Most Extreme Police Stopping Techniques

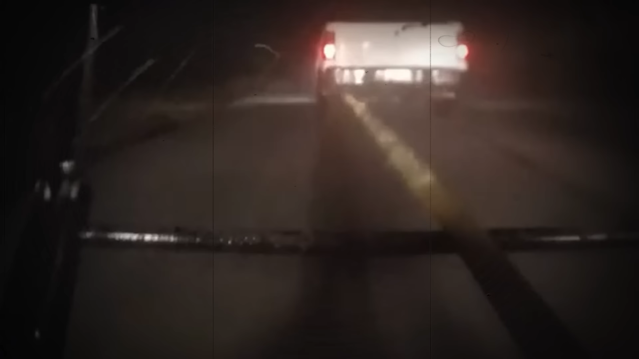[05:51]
The Grappler is basically a heavy-duty net attached to the front of a police car.